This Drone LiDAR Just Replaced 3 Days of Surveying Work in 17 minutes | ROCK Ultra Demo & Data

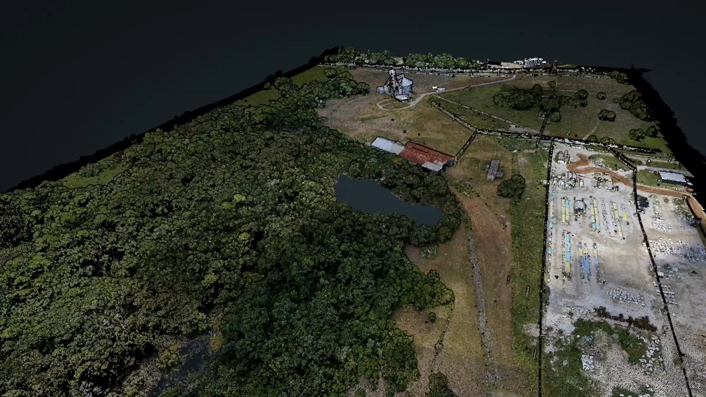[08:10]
Um, so carving through the woods, uh, when we have to, when we have to carve through the woods like that,
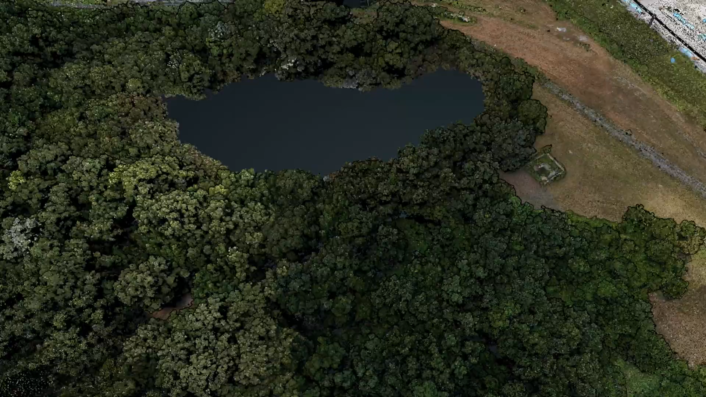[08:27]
And then we'd still be only left with like a 50 foot grid of ground shots.
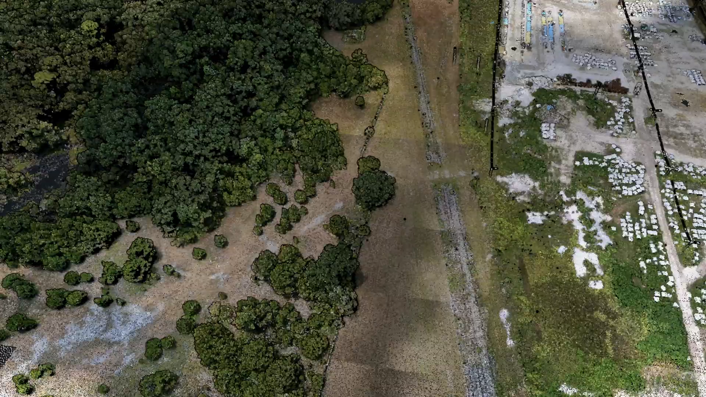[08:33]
So, um, you know, that not only, not only is it getting it done a lot faster, but also the data is much more complete.
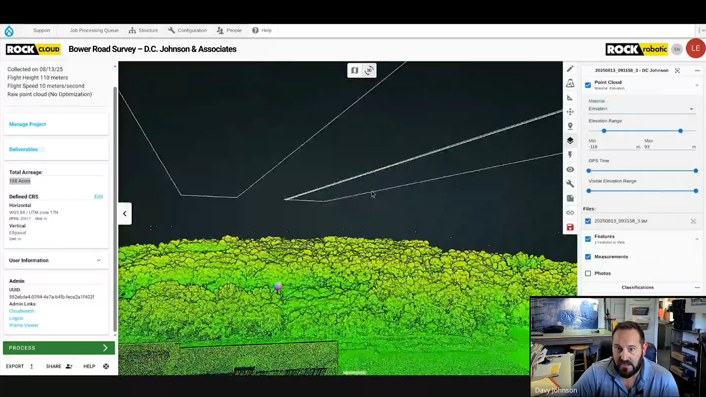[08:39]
There's no, we didn't miss a ditch. We didn't, we didn't, like I said, miss a shed. There's everything that's on the ground is in that data set.
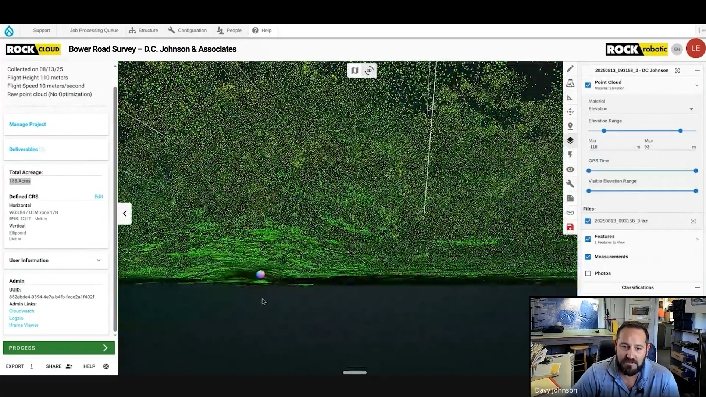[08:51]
Yeah. There's a consistency there to the data versus being out in the field on foot.
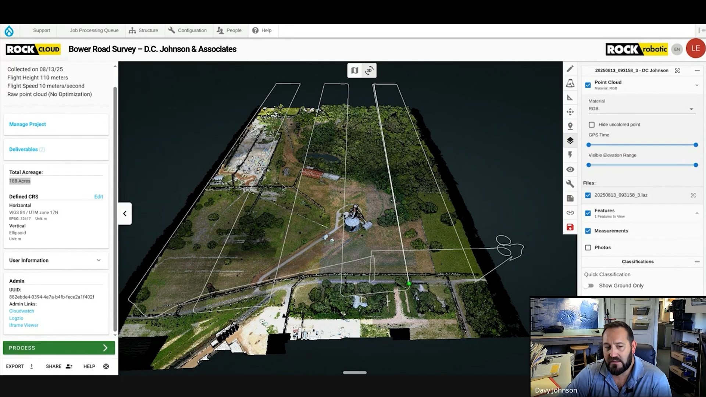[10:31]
Or like me typically on a site like this, I don't like to smooth the data because I need, I need to make sure that I'm getting absolute bottom ground penetration. Uh, especially in a site like that, there's, um, there's actually high, uh, uh, there's grass and that's actually grass, thick grass is,
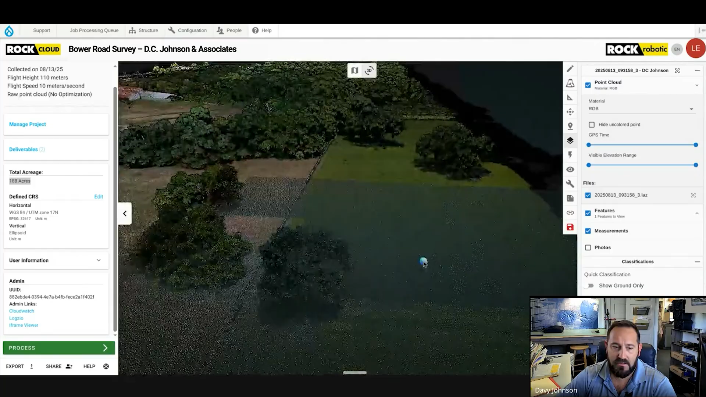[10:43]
is the most dangerous thing about using LIDAR is because it, it sees under the canopy really well.
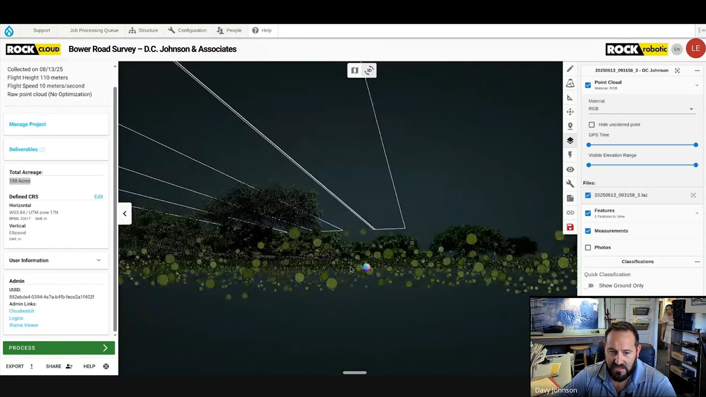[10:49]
But when you're looking at the noise in the grass right there, um, ensuring that you are getting the actual ground and not, not some mat of grass is critical.
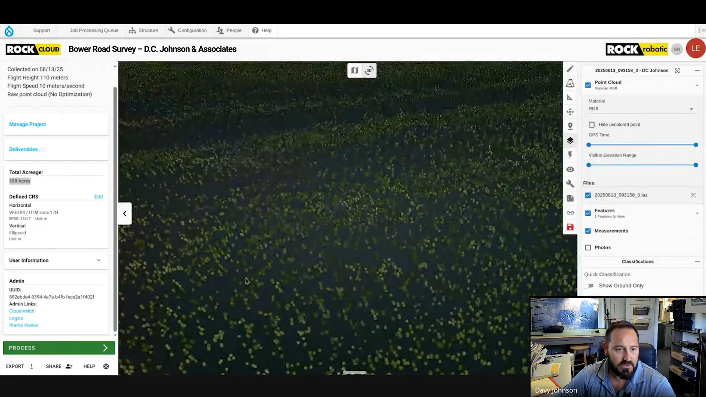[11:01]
So, um, that was, that's actually another benefit of, of this system being those multiple returns, additional returns is helping me get through to the, to the actual ground level.
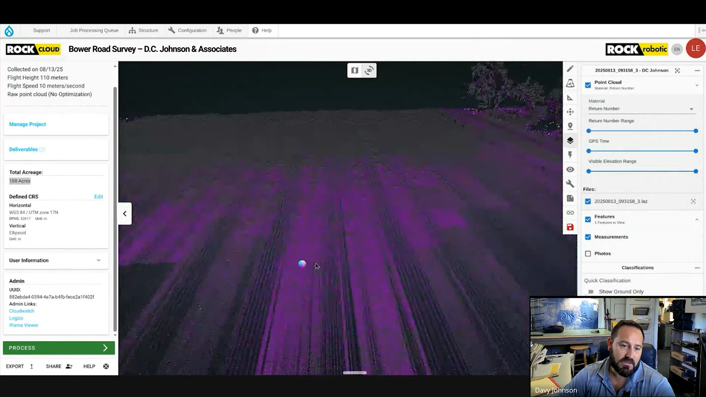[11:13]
Um, and then also, uh, because of the tools in Rock Desktop, you guys, you guys have the ability to.
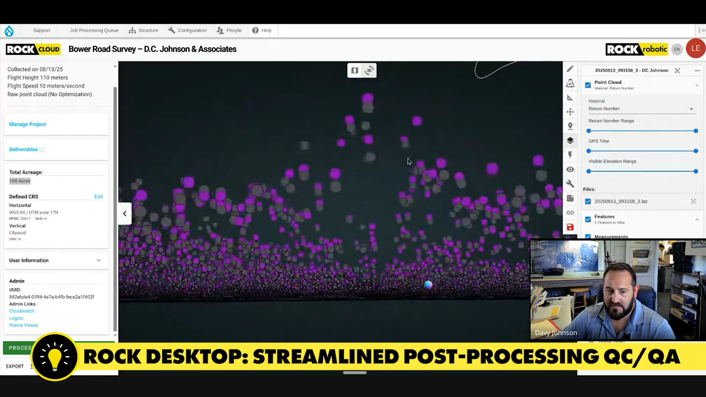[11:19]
We, we, we have the ability to make sure that we're utilizing that data and not smoothing it.
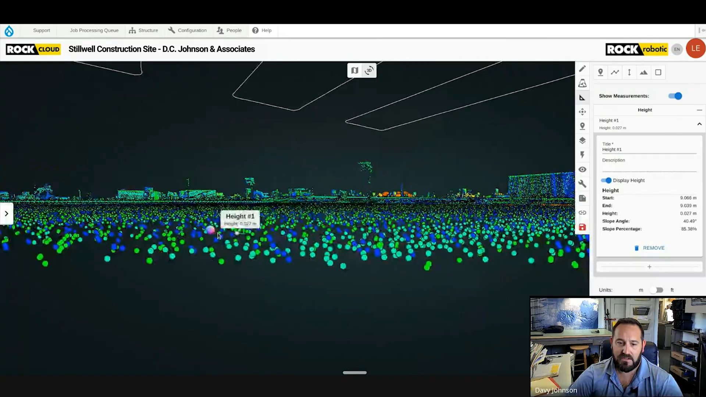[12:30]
So that's where the LIDAR data really shines for us. And that's where it accomplishes most of our, uh, it, it replaces a lot of the legwork that we would previously be doing manually. Um, so as far as accuracy, um,
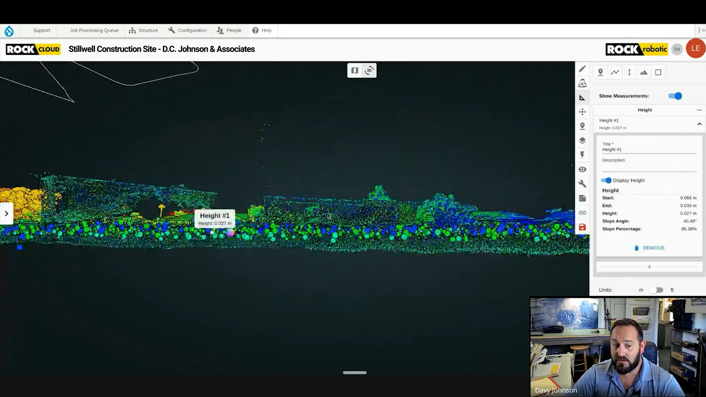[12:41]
in those large scale areas like that, where we're getting all soft shots, it's absolutely incredible.
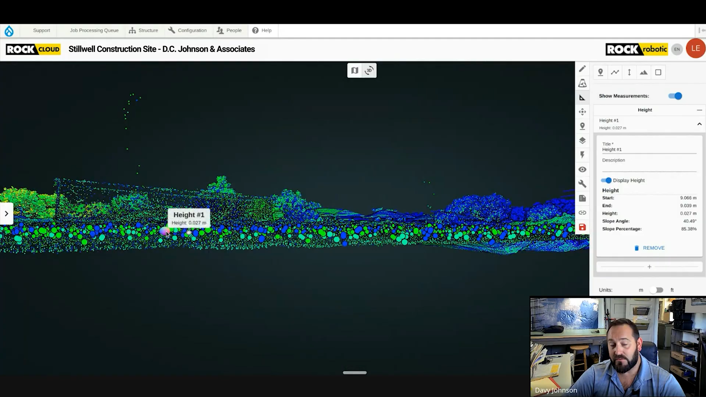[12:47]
Now, also when you're talking about, um, trying to get your tolerance even tighter than that, that's when we're,
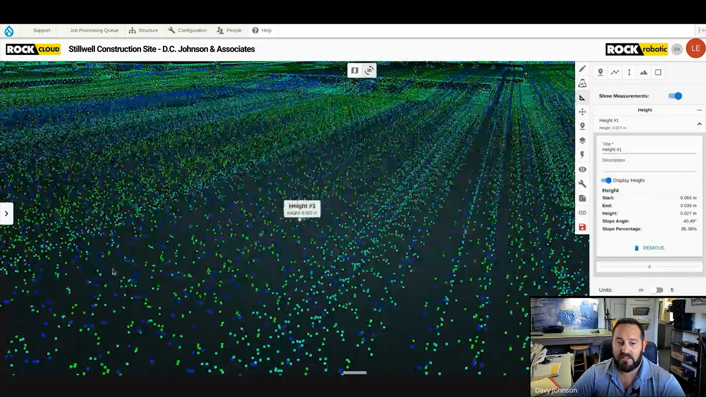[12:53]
we're using it to fly a little bit lower, a little bit slower.
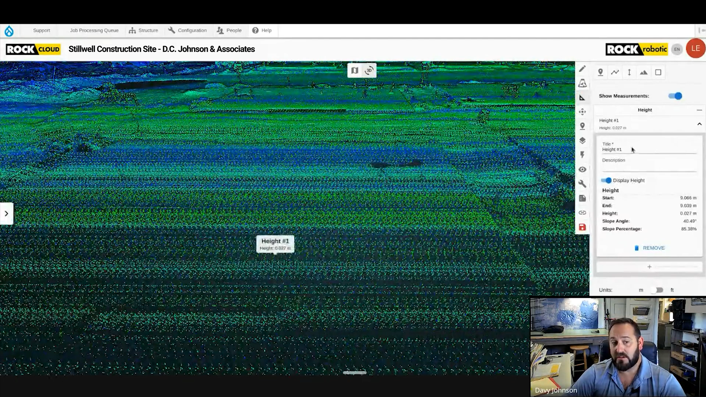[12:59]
We're trying to get those curbs and, and, uh, asphalt and show the crown of the roads, um, catch basins and,
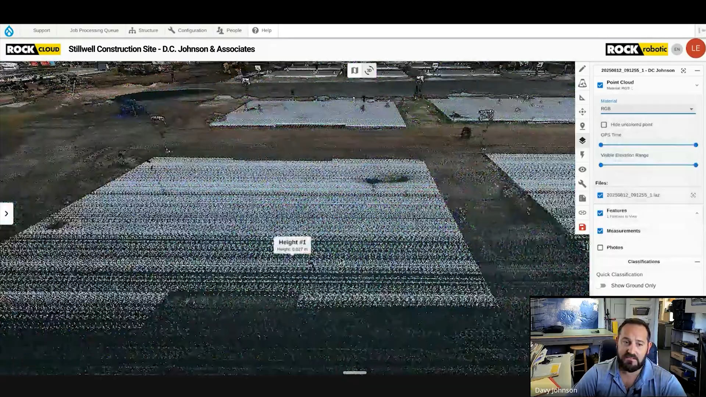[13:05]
uh, other, you know, sidewalks, um, stuff like that.
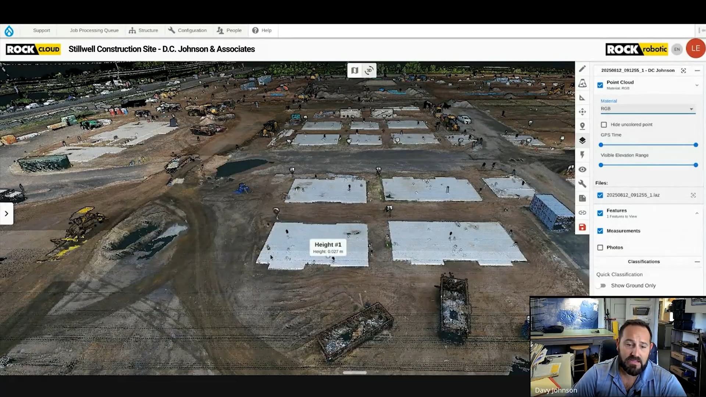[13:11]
Those building pads there for that, for that type of stuff, we would be trying to get better, even better accuracy.
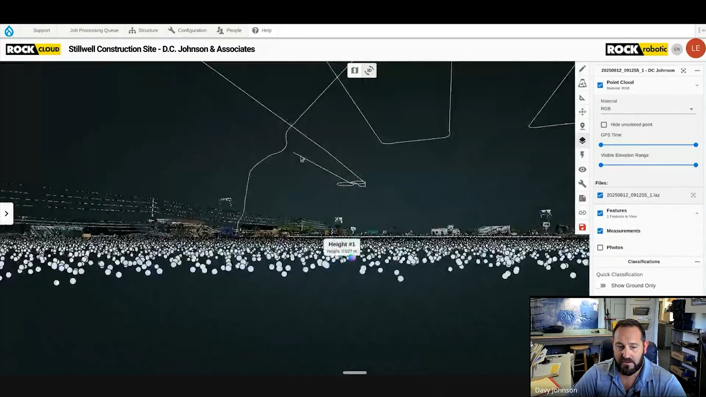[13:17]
Um, so in those use cases, we'd be flying a little bit, a little bit lower and slower, and then making sure that our, our ground control points are, uh, low that are, are set to low tolerance.